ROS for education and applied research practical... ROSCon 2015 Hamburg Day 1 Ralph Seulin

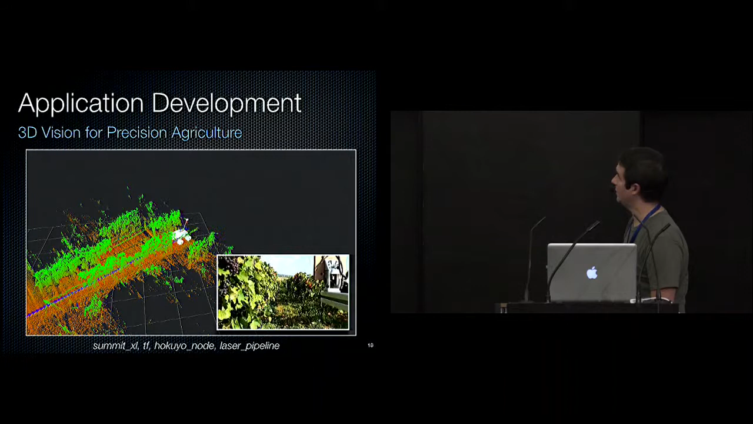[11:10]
And we capture the 3D data along the movement of the robot. And that's quite straightforward to have an environment measurement quite quickly and related to this kind of,
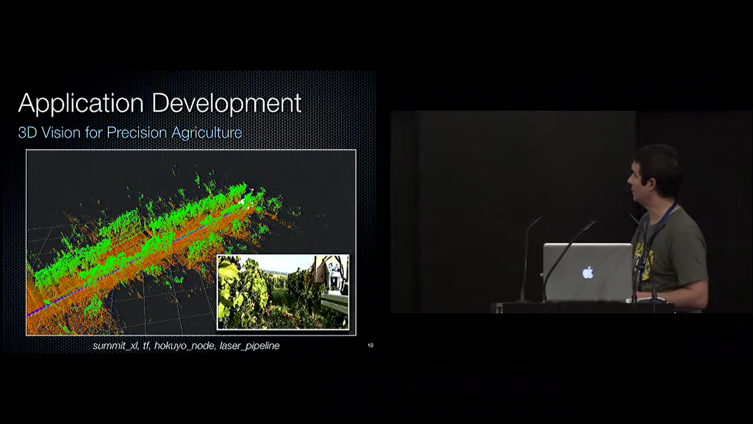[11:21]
let's say, classical use of the laser pipeline nodes and so on.
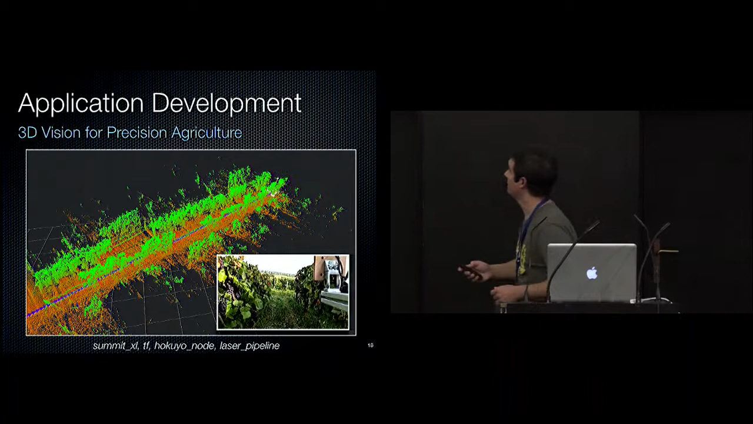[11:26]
When we've got all of this data, when we move, we have here a quite, let's say, basic segmentation in 3D, where here we do surrounding boxes to estimate the leaf density,
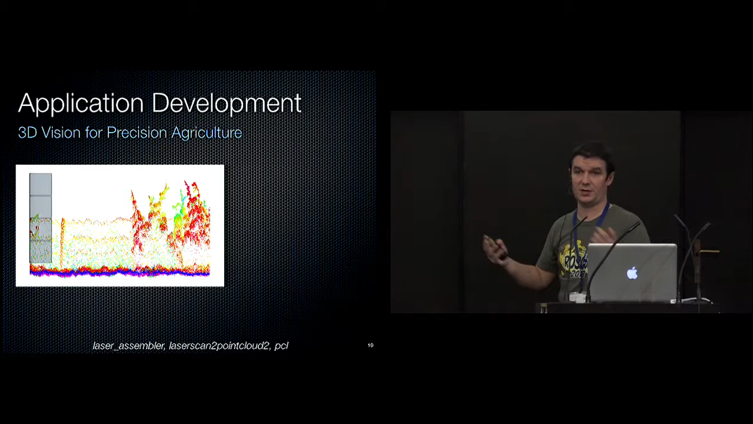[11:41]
which is directly linked to the point density measured in 3D. And so, let's say, step by step, we estimate the density,